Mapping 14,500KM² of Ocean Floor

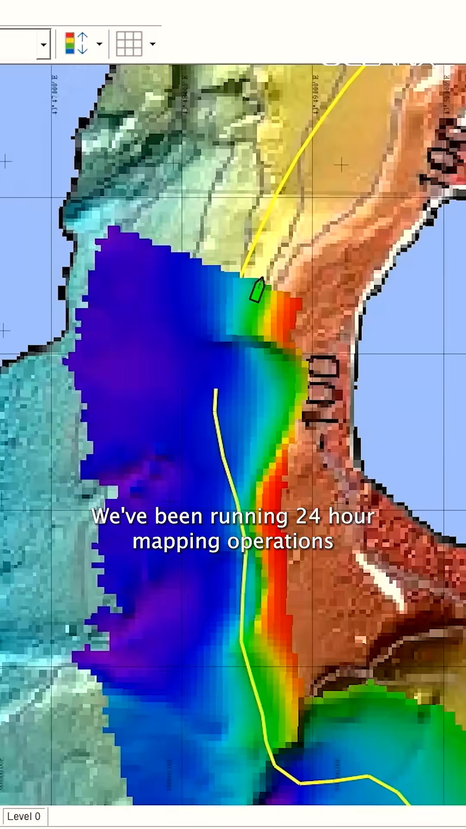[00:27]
We've been running 24-hour mapping operations to
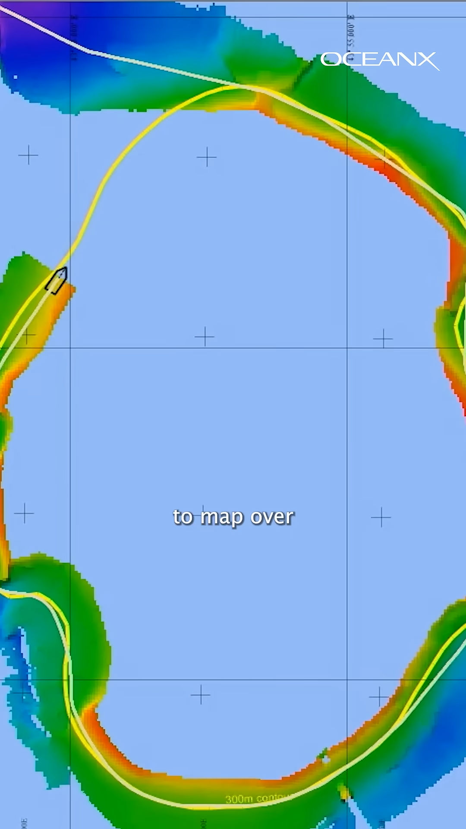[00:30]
map over 14,500 kilometers squared of the Walter Shoal area mapped with depths recorded between 51 and 1,072 meters.